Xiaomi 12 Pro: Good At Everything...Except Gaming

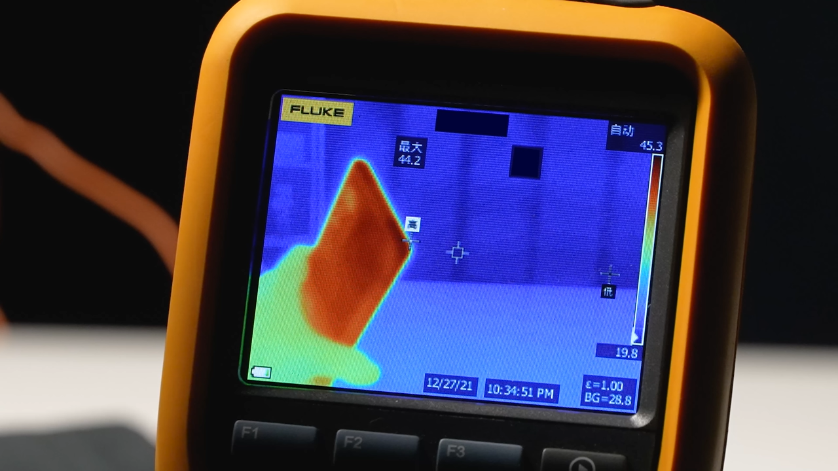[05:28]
We recorded the highest point only 44 degrees Celsius which won't really burn your skin too much.
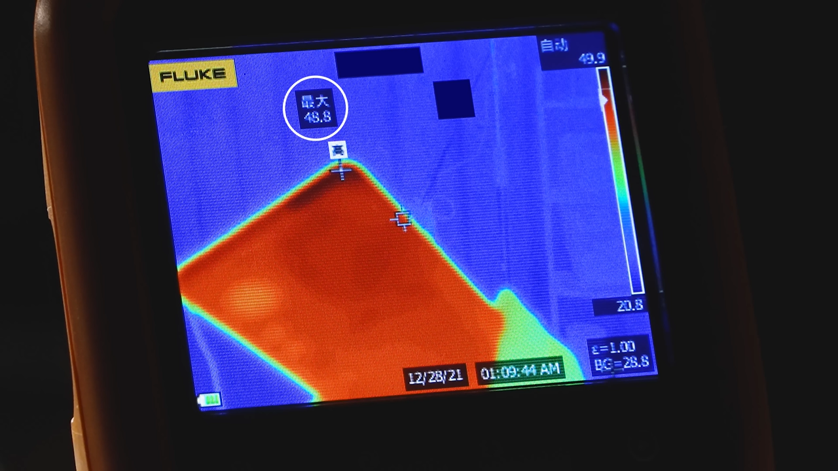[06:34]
In a 30 degree room, it's just fine considering some of my phones can go as high as 57 degrees in this crazy test.